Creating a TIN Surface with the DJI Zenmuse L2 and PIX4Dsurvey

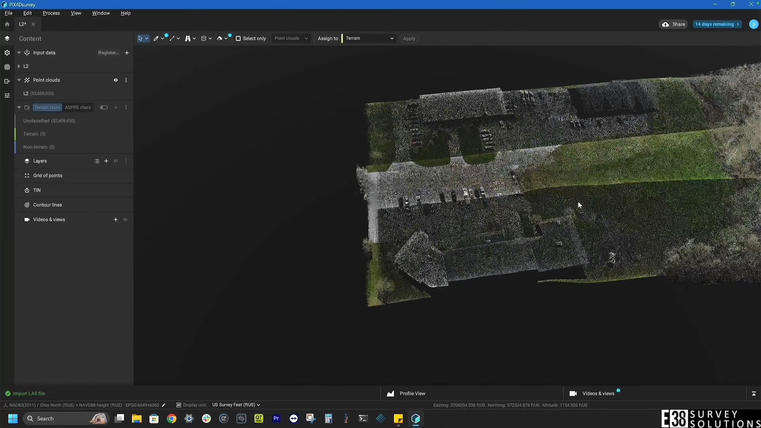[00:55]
As you can see we don't have any points classified so that's where we'll start. We'll click on the processes tab and go down the list starting by removing any major outliers in the data. Then we can decide our sample distance, rigidity, and above ground threshold for classifying our terrain.
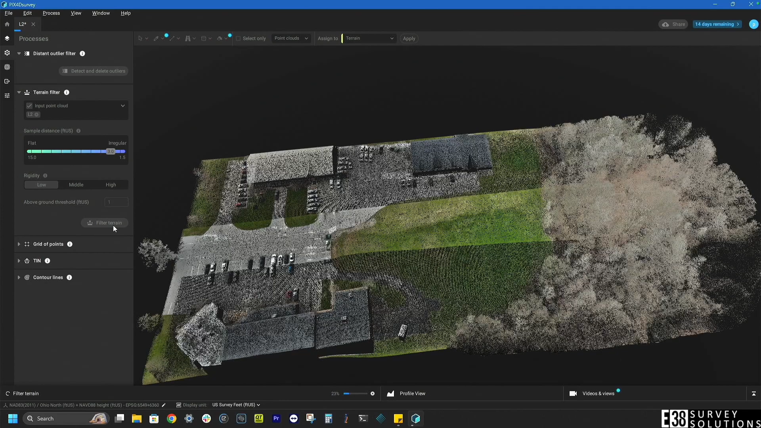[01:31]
I'm just sure that the survey has pretty accurately identified the ground points from non ground points. If we hop back to the layers tab you can see all of the previously unclassified points are now classified. We can also toggle visibility of the different classes of points.
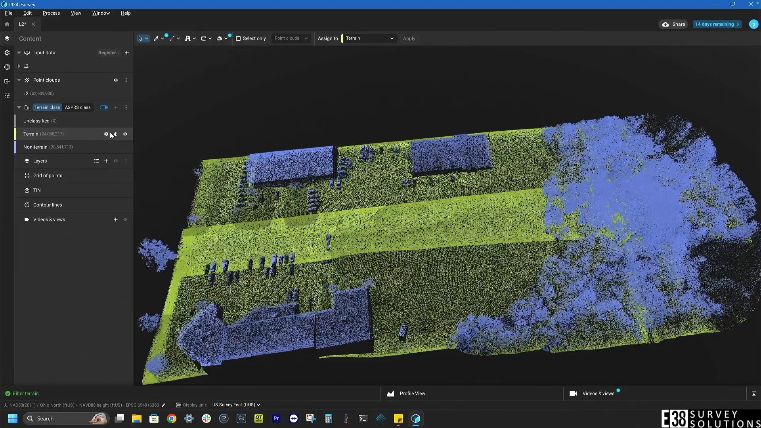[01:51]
If we weren't happy with the classifications we can adjust our settings there and filter the terrain again.
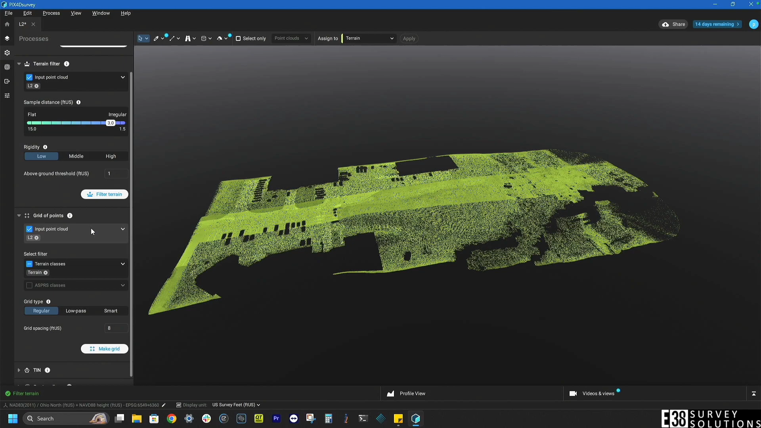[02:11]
It looks good there so we'll then create our grid of points. Again I'm going to leave the defaults here. With the grid of points graded we can now generate our tin.
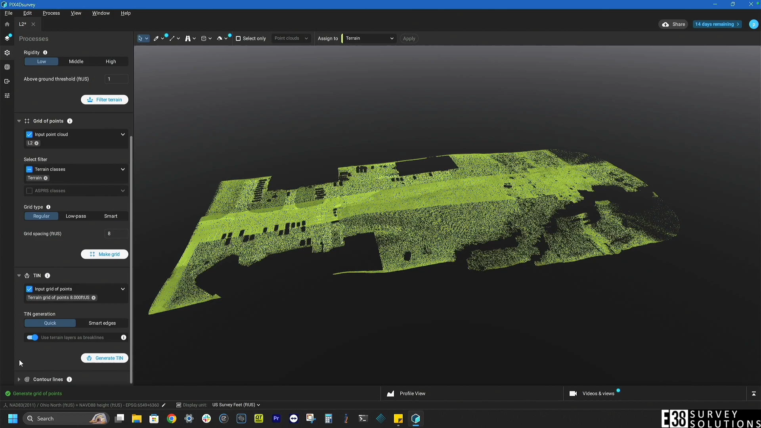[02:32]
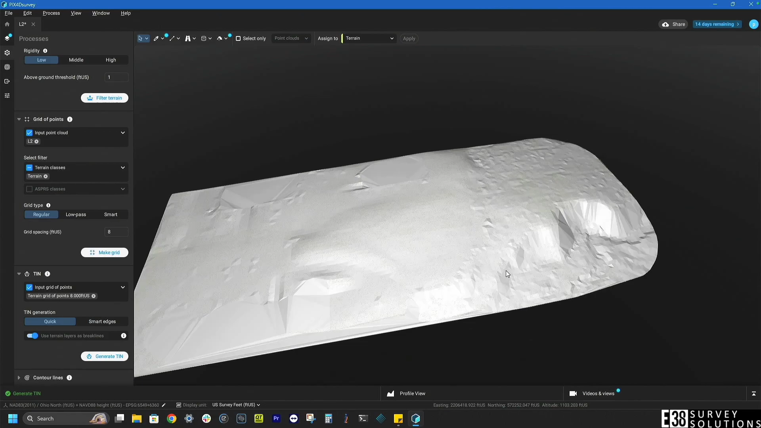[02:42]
With no adjustments to the defaults we have a decent surface model.
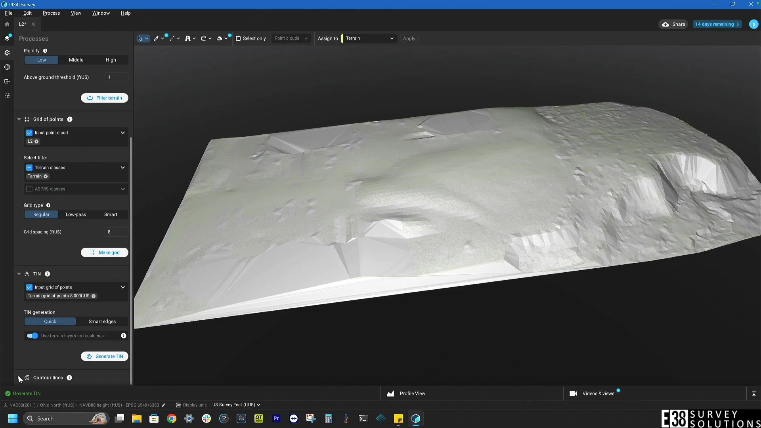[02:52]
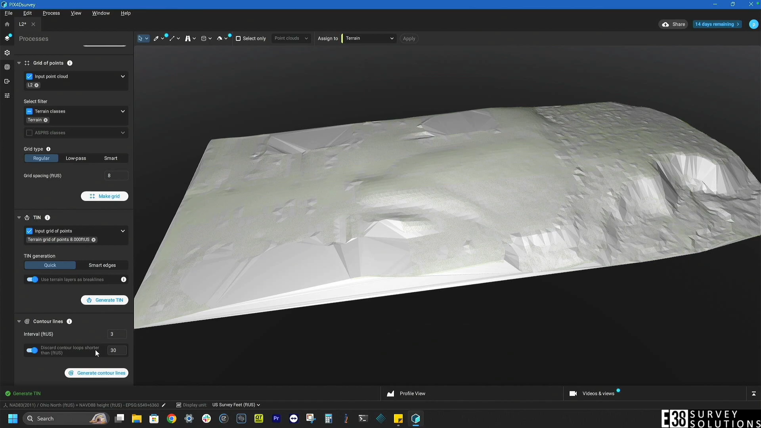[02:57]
I'm also going to add contours and view all the layers we created.
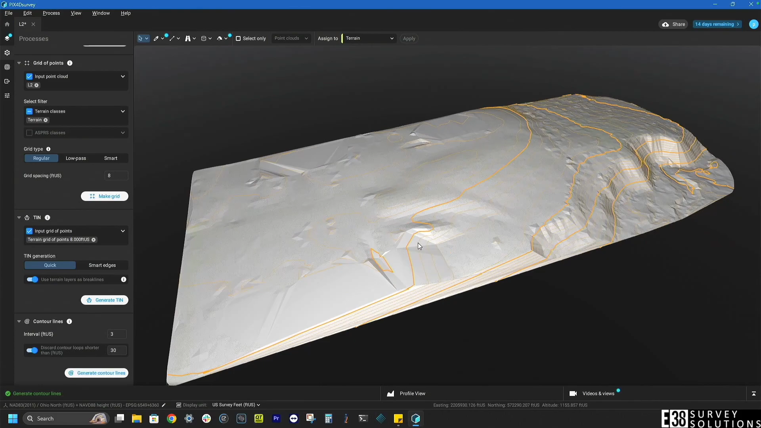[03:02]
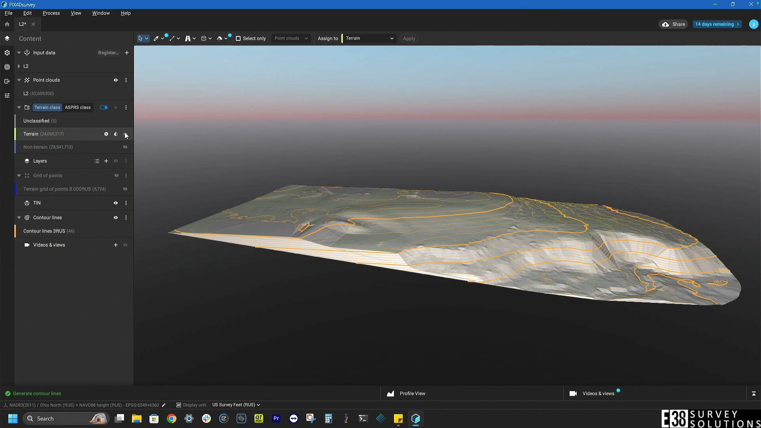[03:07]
If you're happy with everything we can click the menu next to whatever we want to export. And that will bring us to the exports tab where we can determine the file types and destination folder to export to. And just like that we have our tin exported as a land XML file.
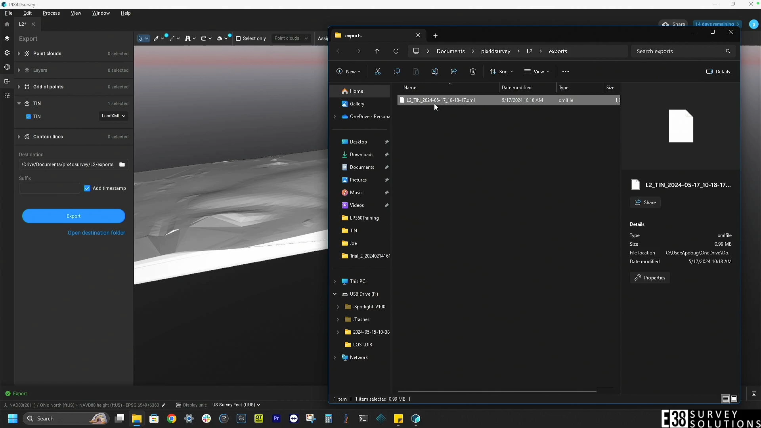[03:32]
We have the option of fine-tuning the data as well. In the settings tab we can adjust our views and things like our point size and backgrounds.
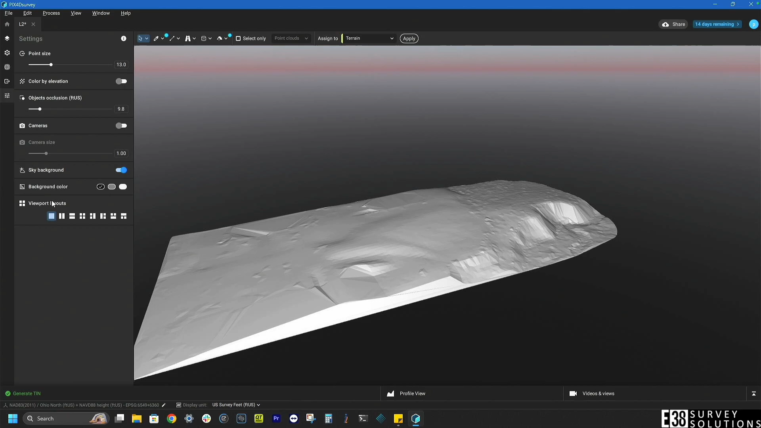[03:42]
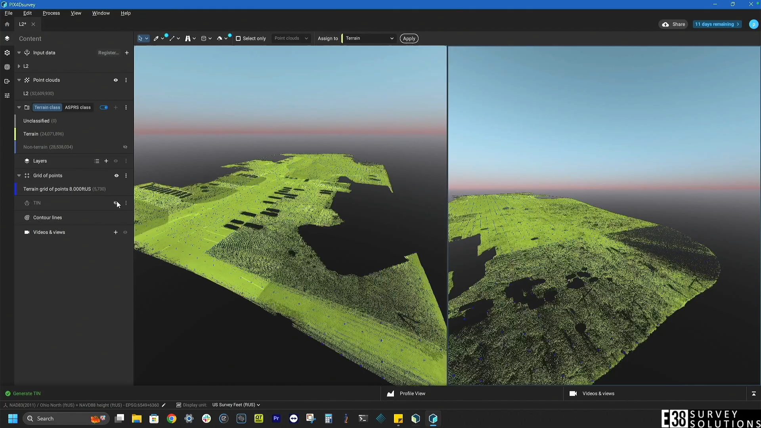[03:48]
We can also utilize the tools in the top toolbar to correct spots in our data or measure things like volume and distance.